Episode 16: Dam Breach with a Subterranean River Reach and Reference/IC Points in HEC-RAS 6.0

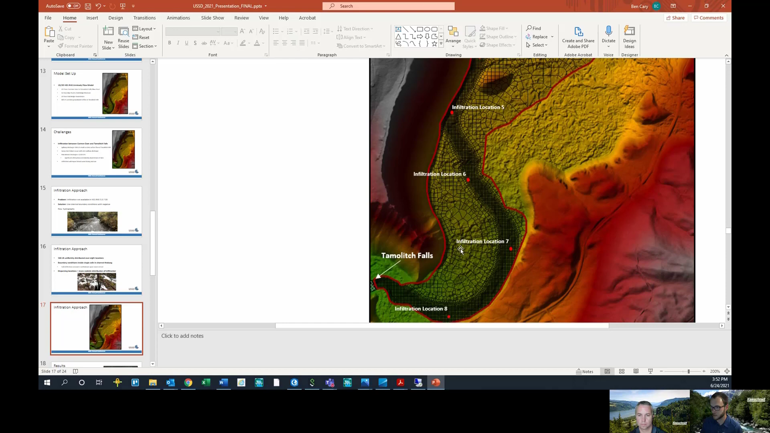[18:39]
So these are where we included those point in negative inflow hydrographs and we tried to spread those out along the river each to give us kind of an idea of how that would move through the system.
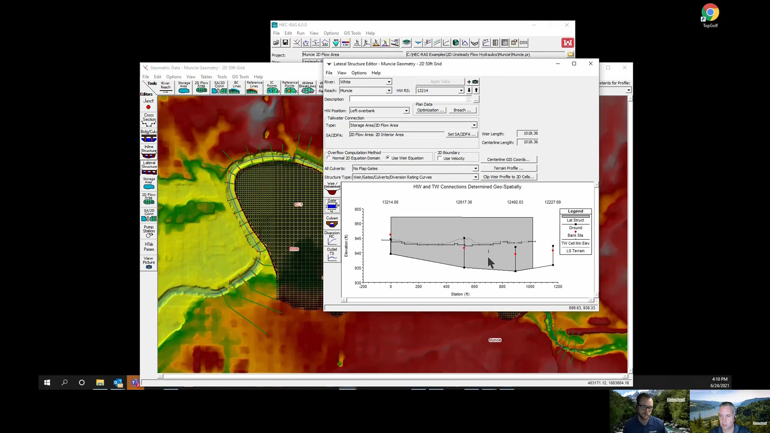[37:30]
I'm going to put it at 20 because I think, I don't know how long. Oh yeah, 700. Okay. I'll put 700. You're right. That would work. And that's going to put it over here somewhere. There it is right there. It's 700. You can barely see it. I could zoom in here like that. Now you can see it a little bit better. The size doesn't really matter because what I'm going to do is I'm going to use rules. So if I go into the unsteady flow editor here, and if I go up to notice here, it already has rules there because I've already been messing around with this. So normally you would click on this and select the rules.
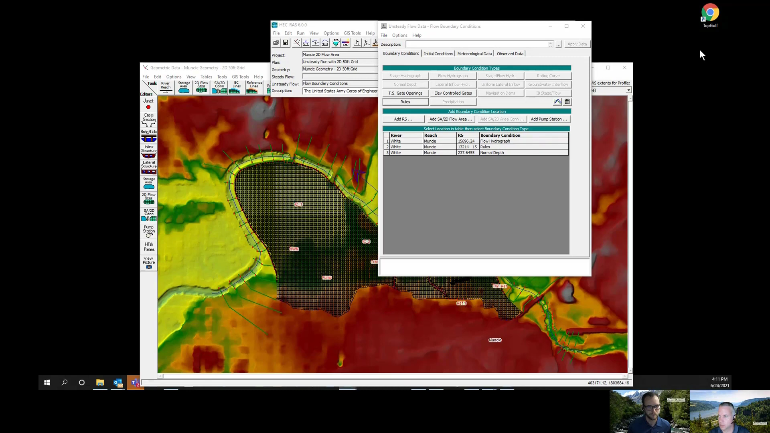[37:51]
Then you go into the rules editor and this allows you to script in some intelligence, some code where you can operate these gates based on the data or the output as it's happening.
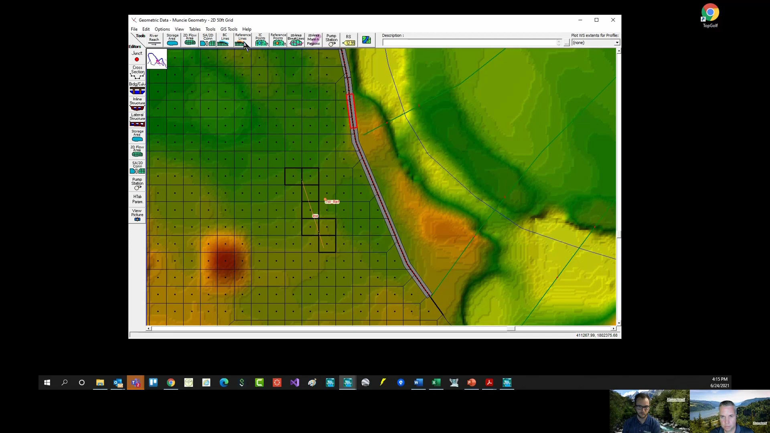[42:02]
Now, the difference of these three buttons comes when you use the IC points. Now you probably saw, remember seeing those in the unsteady flow editor under observed data, you can have them in there. You weren't allowed to see output for it. And so I'm not quite sure why that is yet. Maybe they'll add that later.
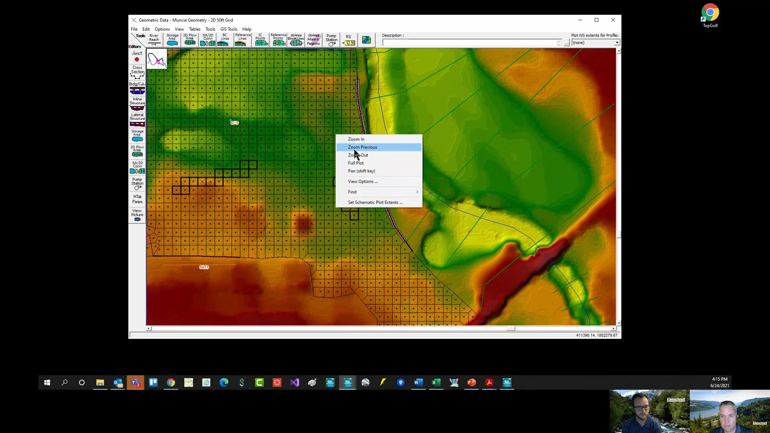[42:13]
But what the IC point is actually made for is initial conditions, setting initial conditions in your 2D area. That's what IC stands for, initial conditions. And you'll see if I zoom out here, I lost everything here.
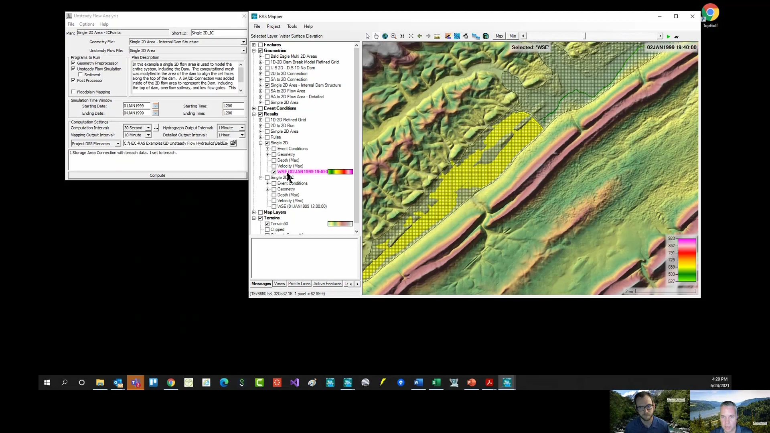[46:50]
And I set that as the starting reservoir elevation. Now, there is, if you go to the single 2D run in RAS, you'll actually see, if you animate this, that it starts out because it's got 20 hours of initial conditions time. And so it actually fills up to this level, but certainly not to a full pull yet. It takes a whole lot more time before it actually gets to a full pull. In fact, I'll just draw this over here. It started at January at 12 o'clock, January 1st. It's not to a full pull until about right there. Right before the dam breach. Yeah. So it took, what is that? 44 additional hours.
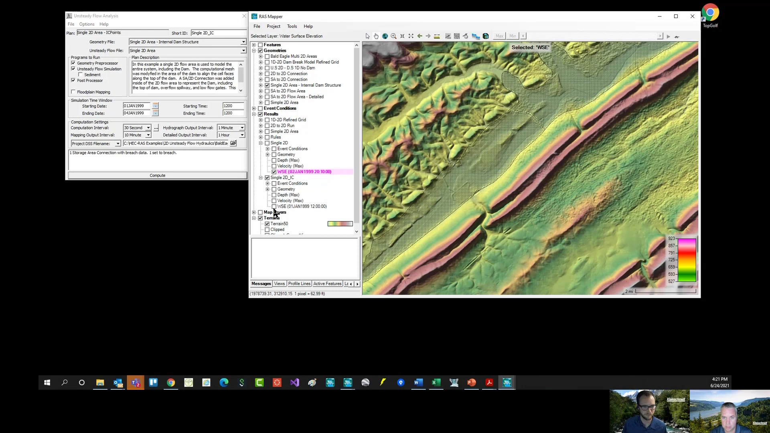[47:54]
So I just put an IC point there and I set that to this water level, 656 or something close to it, ran it, took out all of the initial conditions time, in fact. So it just started right away. And there's my initial conditions, 657. Now, notice it's a level pool. And if I go and I look at this one here, this is not quite a level pool, 656. It's close. You can see it gets higher at the upper end, which you would expect it to do because water is moving. There is a gradient through here. So maybe you start with this one and add in an hour of initial conditions time just to get that last little adjustment before you start the actual simulation.
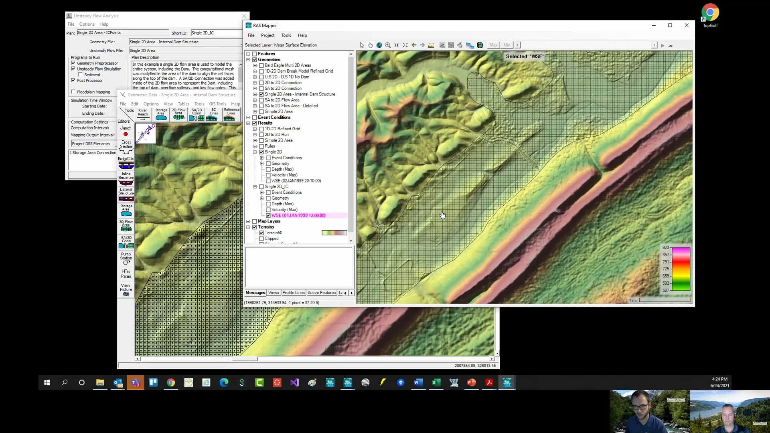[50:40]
And so as soon as, yeah, that's, that's for if you're using a downstream stage hydrograph, right? And then you're using the initial stage to compute that smart. Yeah. Okay. Yeah. So I think the same thing is happening here is you put, I put an IC point there, right? So it's going to set that as, uh, what did I do? 956, I think, but it's going to go from cell to cell and say, hey, can this water move into this cell at 956? If yes, then it's going to fill that in. Now, when it gets to a high ground feature, um, like this dam, for example, it's all higher than the starting pool or the, the IC point that I put in here.
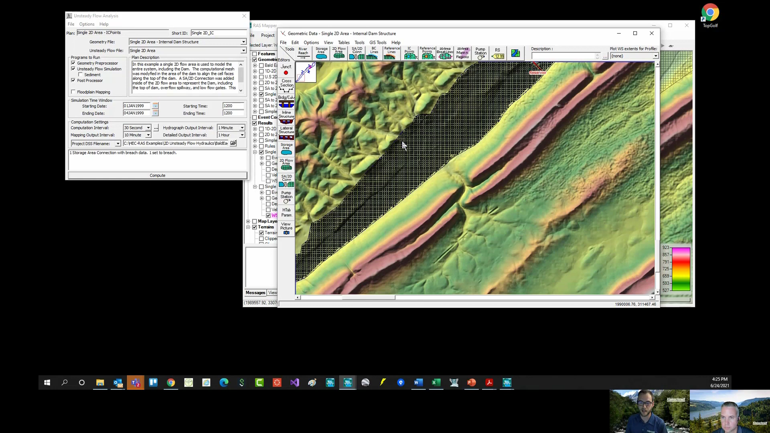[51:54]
the outside of those levees that are supposed to be protected always start with water service elevations because of the fact that when you do just an initial water service elevation in the 2d area, it's going to put, uh, that water service in every single cell in the 2d area that has an elevation below that specified initial water service elevation. But if you use the initial conditions or the, uh, the IC points, instead of specifying an initial water service elevation, they'll use the smart projection. So you would avoid having those levied off areas starting with water. So it's even more powerful than just simply being able to start a reservoir at a higher elevation than a downstream river reach. It also avoids starting some of those low lying areas that are protected by, uh, um, uh, those, uh, levee or something like that.